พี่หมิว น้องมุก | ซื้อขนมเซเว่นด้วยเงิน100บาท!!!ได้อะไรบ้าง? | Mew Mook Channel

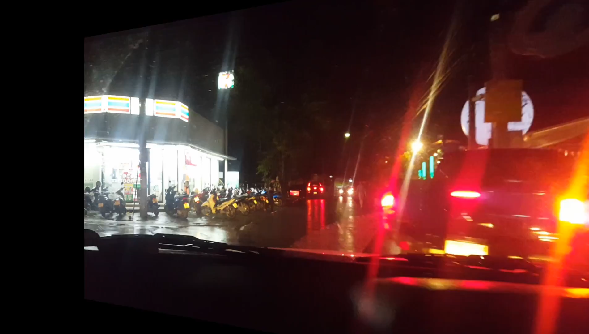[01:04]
ตอนนี้นะคะ เราก็เจอ 1 Seveins แล้วแต่เราไม่แวะนะคะเดี๋ยวๆ
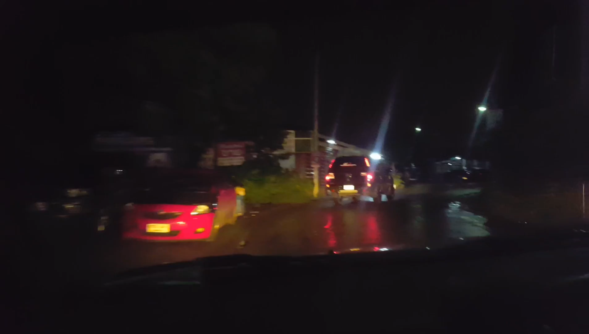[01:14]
จะไป Seveins ผ่านไปใช่ไหม ลูกใช่ๆตอนนี้มุดมา
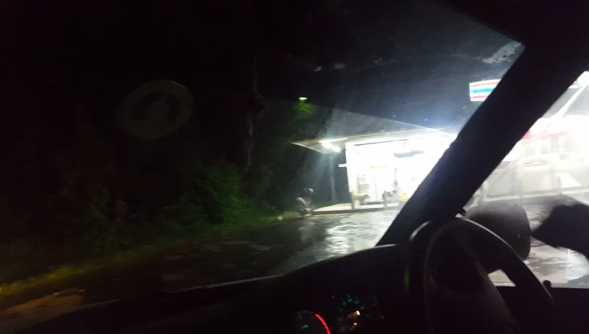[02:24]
นี่นะคะ ก็จะมีสุดนักเจ้าถิ่นนะคะ